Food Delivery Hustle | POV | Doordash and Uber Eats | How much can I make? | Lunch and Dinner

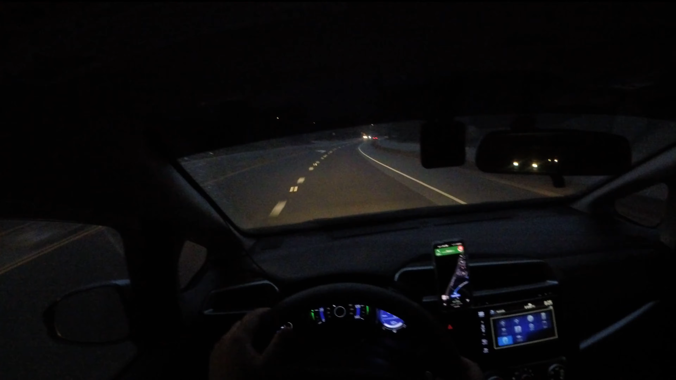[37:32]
drizzling i guess you could call it my kid is asleep and my girl is just sitting there not doing anything yeah sometimes they want to roll with me and that's good that's fine i find it easier because i don't have to like
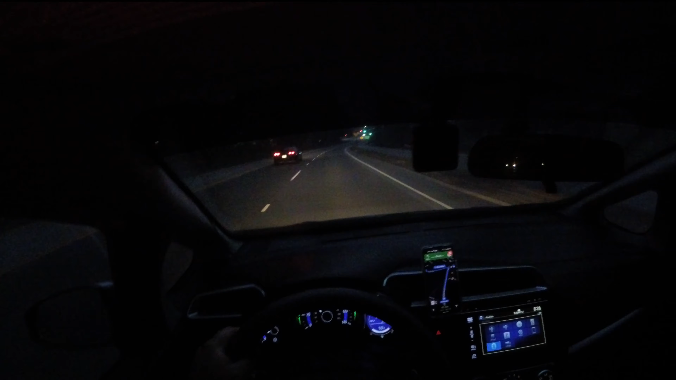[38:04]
you know lock up the car make sure that no one can jack me because i got the girl in here and my girl she can kick some ass she a line backer anyway you guys it was a good day thanks for watching i